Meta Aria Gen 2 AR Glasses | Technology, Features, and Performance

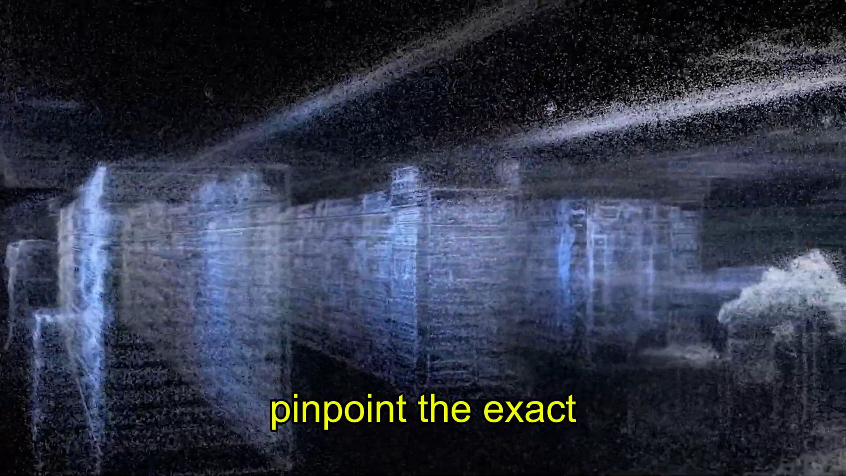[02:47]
using AI to pinpoint the exact location of the item and assist in navigating the space.